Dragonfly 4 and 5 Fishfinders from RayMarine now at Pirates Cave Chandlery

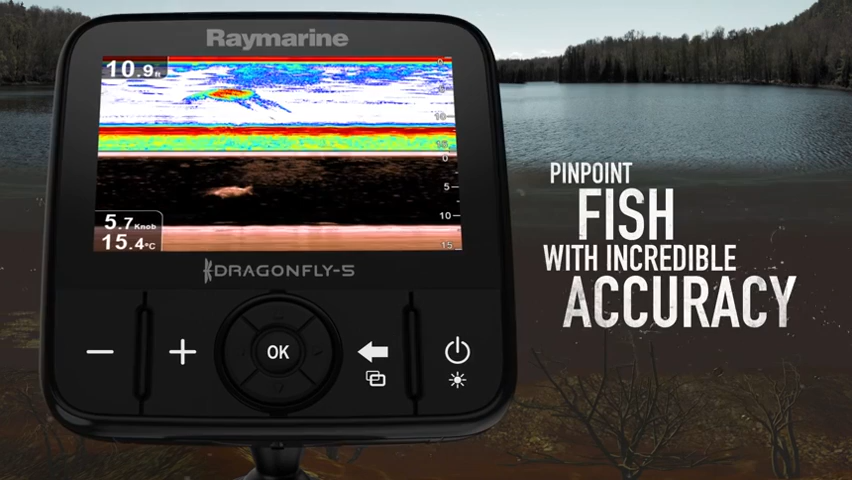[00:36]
On screen: depth 10.9 ft, water 15.4°C
And amazing sonar imagery is just the beginning.
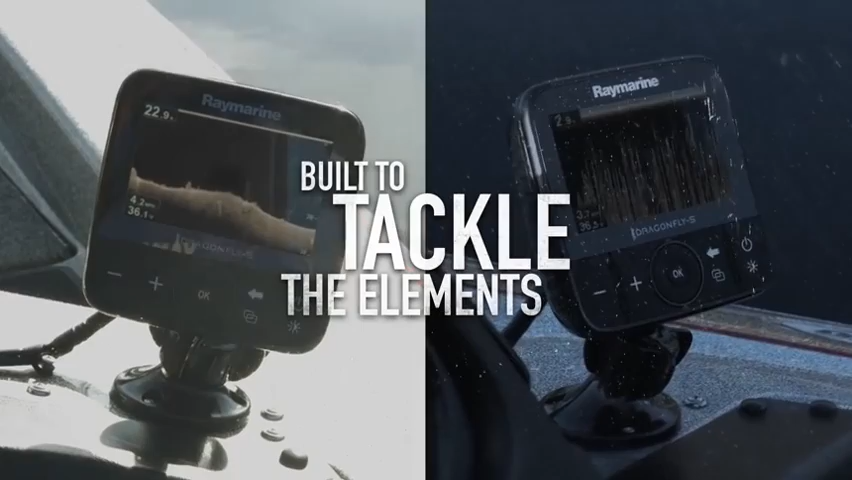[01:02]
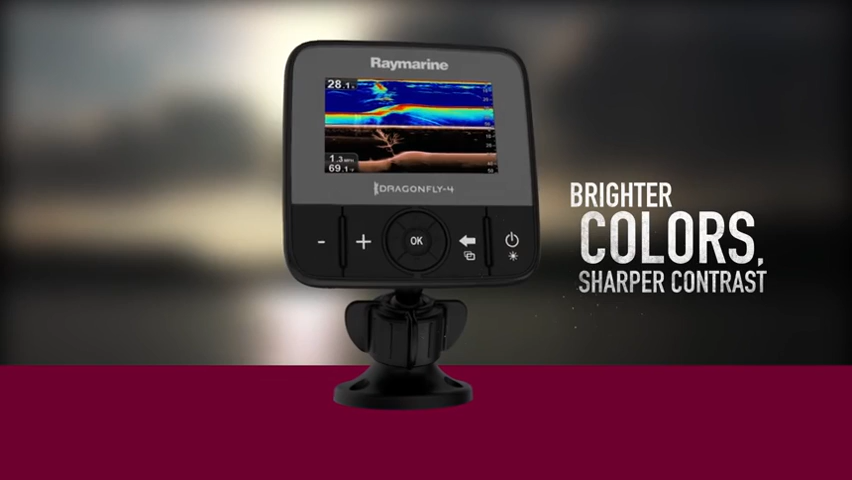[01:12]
sharper contrast, and is guaranteed to never fog up.
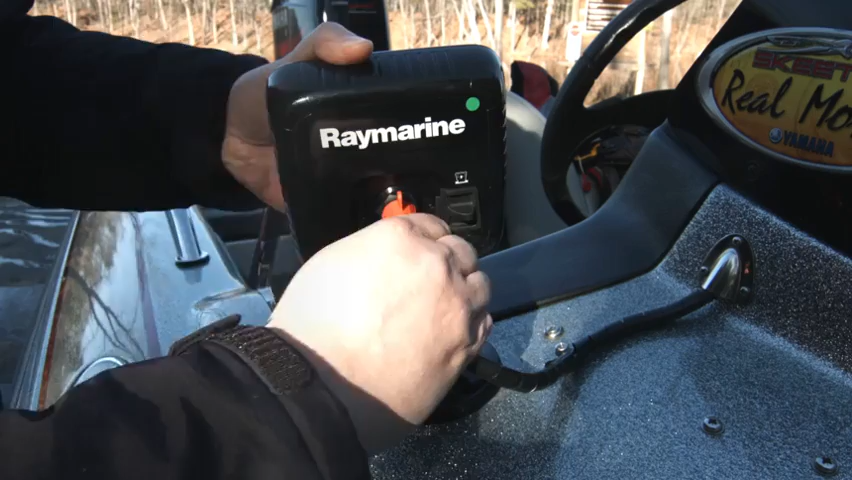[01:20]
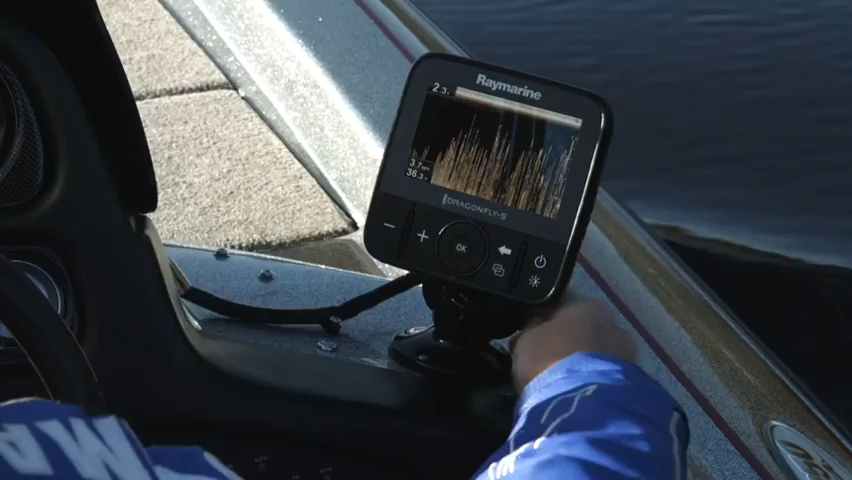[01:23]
Plus the mount is adjustable, making it simple to position your Dragonfly for optimum viewing.
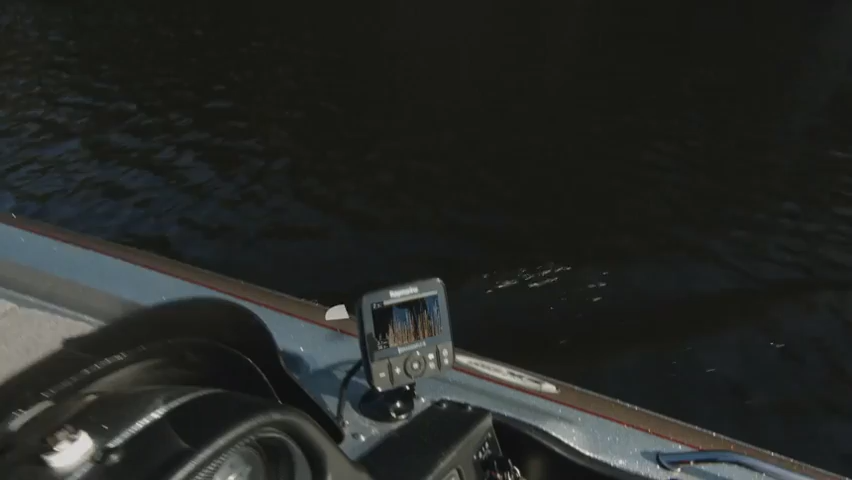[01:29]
Put Dragonfly sonar right in the palm of your hand with the Yfish mobile app.
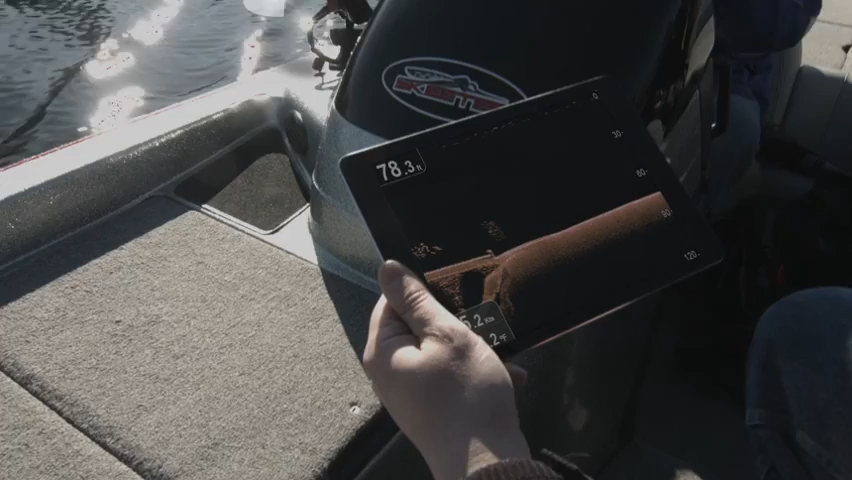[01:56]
Once connected to Dragonfly Pro or Yfish, you can view, rewind, or pause the sonar right on your tablet or phone.